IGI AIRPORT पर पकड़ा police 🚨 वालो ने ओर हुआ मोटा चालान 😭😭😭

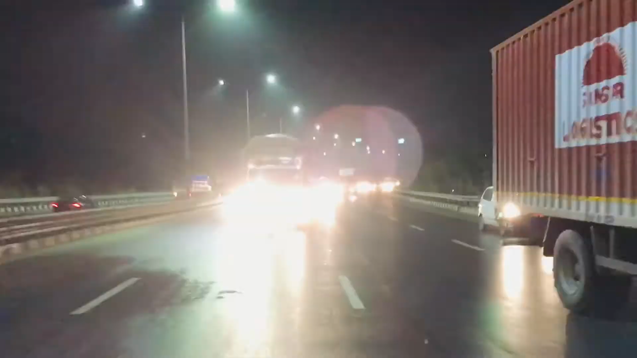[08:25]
तदूँ अभी पहुच चुक एःपोर्ट के पास यहां पर पुलीस के PCI,